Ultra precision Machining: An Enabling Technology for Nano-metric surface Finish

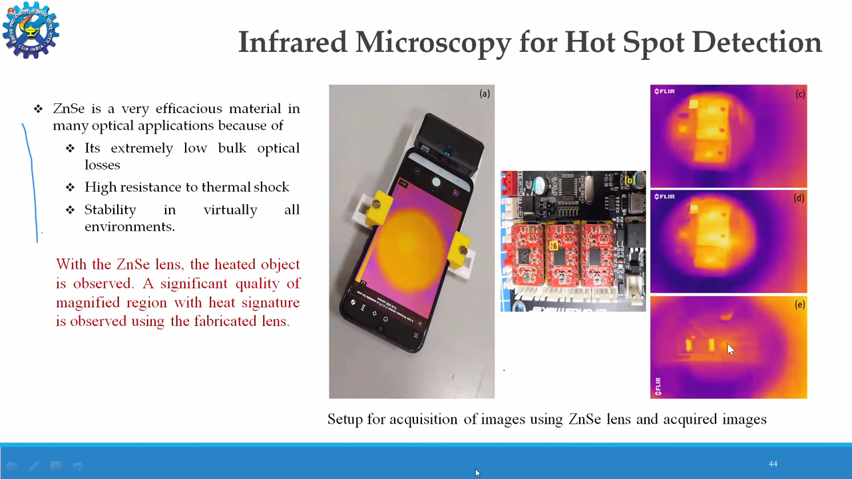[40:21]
So, we could see, that with the help, of ZNSE fabricated lenses, the heated object, is observed, and a significant, quality of magnified, image, with heat signatures, is observed, using the fabricated lens. Further, we are also, associated with,